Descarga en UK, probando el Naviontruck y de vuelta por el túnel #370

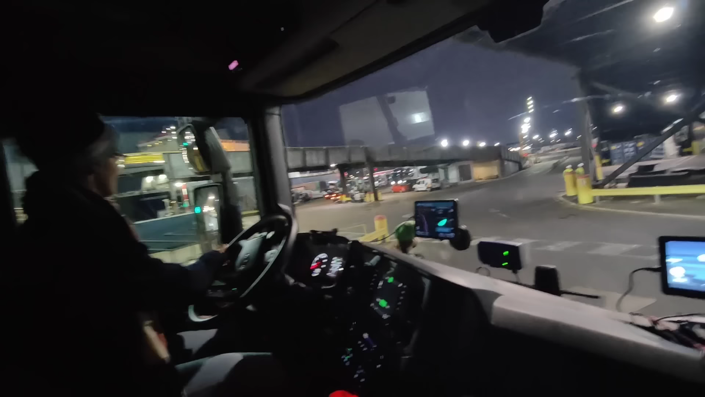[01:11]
Ella va muy contenta, si piensa que va a decirlo todo bien, pues no. Estamos poniendo la... Ah, ya lo he puesto en aquel, ahí le tengo que poner a este. 300 metros, gira a la izquierda de M200. Te van a ponerle...
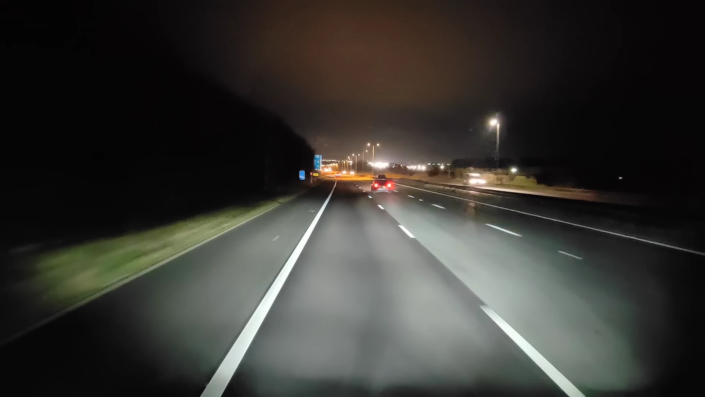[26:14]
Son las 7 menos 10. Bueno, aquí en Inglaterra en las 6 menos 10. Y medio, toma la salida 12 a la izquierda, pero 20, ya estamos en la salida de el tren. Y nada, Carol está a sus labores. Está respondiendo comentarios. A ver, hombre, ¿qué queréis? Voy conduciendo yo, no querréis que esté sin hacer nada. 30, que son 45 ¿30 qué? ahora. De velocidad, slow.
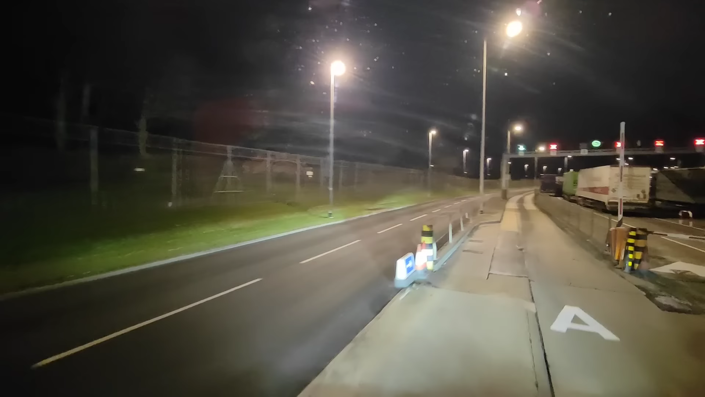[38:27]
¡Adelantamos todo, hostia! No, nos vamos a la parte de adelante. La A es la que te lleva a otra zona, no. O sea, estos están esperando para... Es como la última vez. No, estos están esperando para la trasera, para la parte de atrás del tren. No, es como la última vez. El autobús 2. Los que están aquí van a ir en el autobús 2 y nosotros vamos a la parte del autobús 1. Que allá hay otra zona. Entonces, si nos mandan... A ver, lo suyo sería que nos mandaran ahora... Tú fíjate, aquel que va adelante es el de Daftra, no sé qué, el que iba vacío, ¿no?